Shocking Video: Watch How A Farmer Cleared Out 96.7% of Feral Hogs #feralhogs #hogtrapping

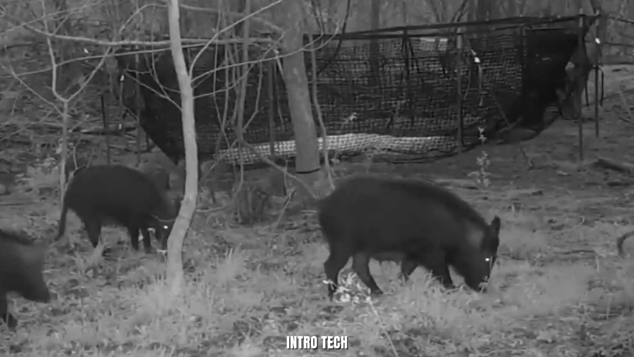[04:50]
Picture this. A group of boars rooting around bait in the dark.
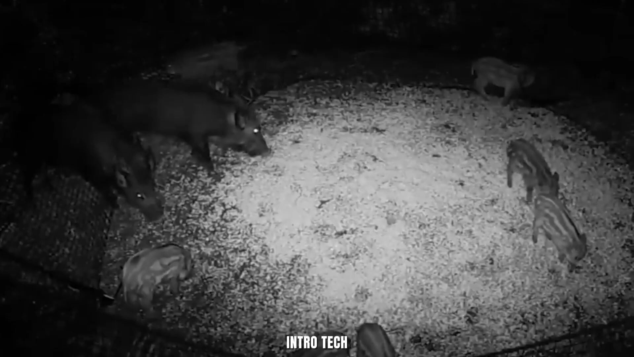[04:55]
Overhead, a giant net rigged to poles and weighted with steel.
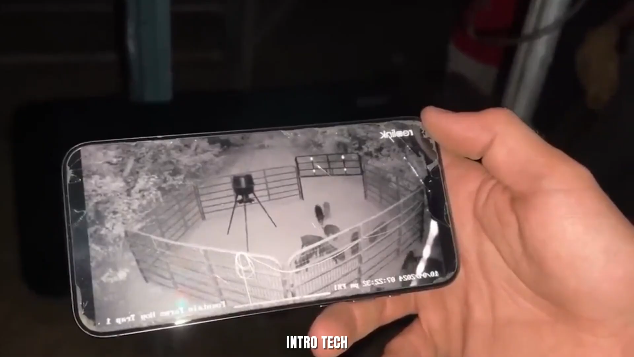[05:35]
Farmers sit hidden in a control cabin, eyes locked on night vision cameras.
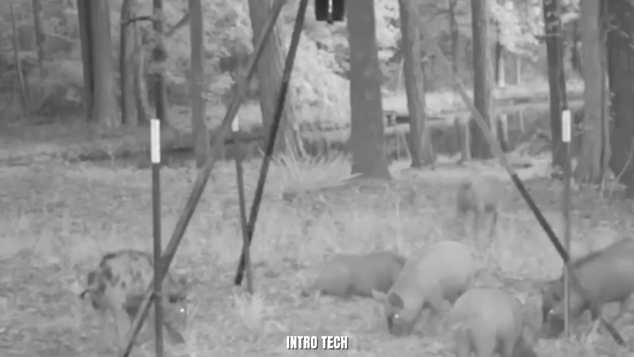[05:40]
When the last pig steps inside the circle, boom, with a single click, the net slams down.
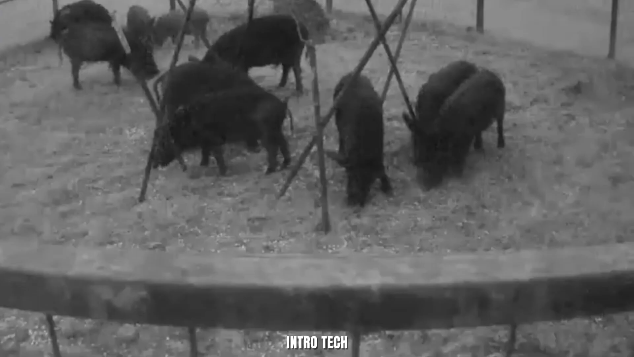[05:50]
Dozens of wild boars thrash and squeal, trapped under a heavy mesh they can't outrun or out
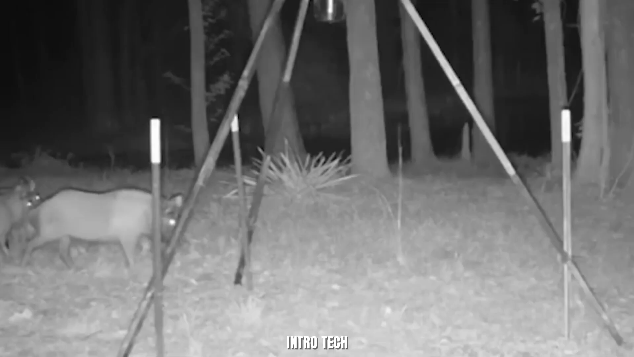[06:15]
Farmers wait until the entire sounder, parents and piglets, is inside.
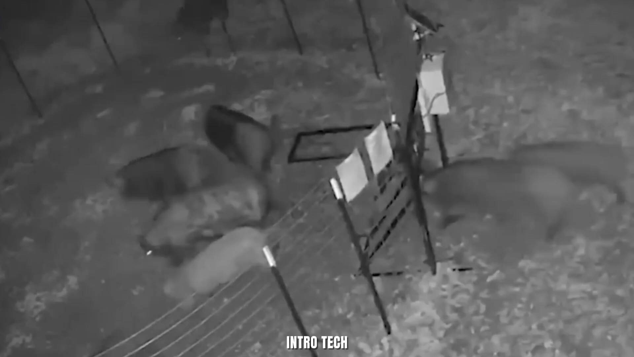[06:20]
That's the only way to make a dent in the population. If even one escapes, it learns, adapts and spreads the problem.
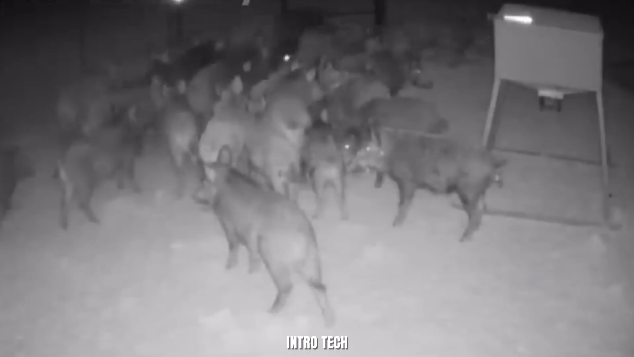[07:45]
Yes, really, confirm the number of animals inside before triggering the trap.